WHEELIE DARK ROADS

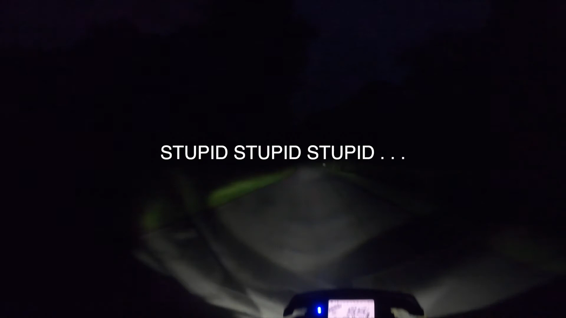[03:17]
Wow, the roads are slick too, shit. I guess that's not really a good thing.
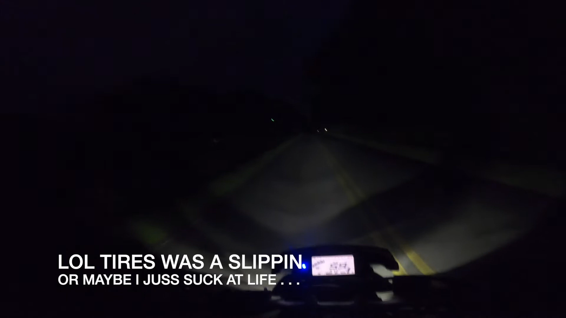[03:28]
But anyway, I hit this dirt road, I cut the traction off, and I decided I was gonna try to drift this down bike.